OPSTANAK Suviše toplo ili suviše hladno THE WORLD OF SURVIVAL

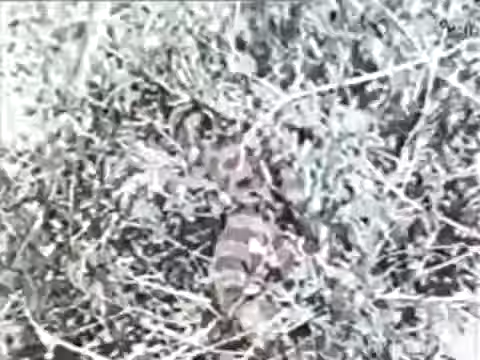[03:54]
Poput guštara, oskudne rezerve vode čuva provodeći najveći deo vremena u hladu.
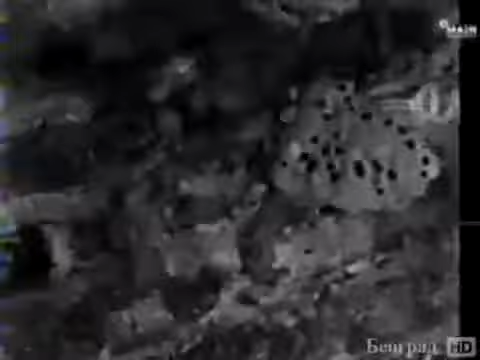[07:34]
To je jedan od najvrednijih stanovnika pustinje koji u negostoljubivoj sredini živi od svog teškog rada.
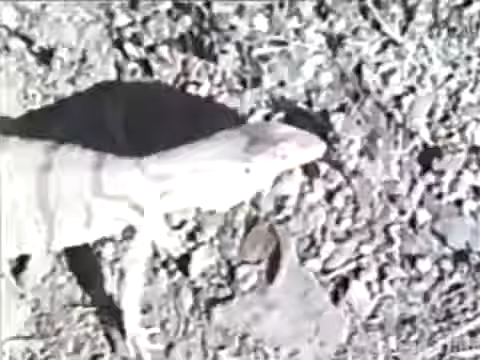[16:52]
Sunce zagrelo i razmrdalo varana, a taj gušter je sljedeća čarika u lancu ishrane.
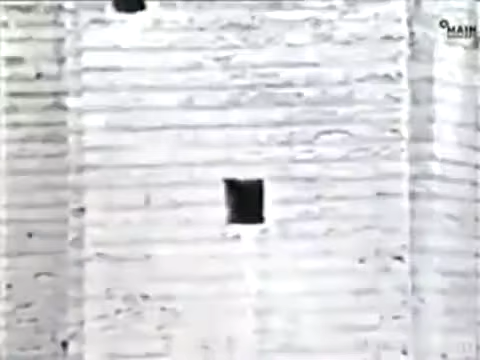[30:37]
Kao prirodne stene, zidine pružaju utočište jednom od pustinskih aristokrata, Sokolu Kliktavcu.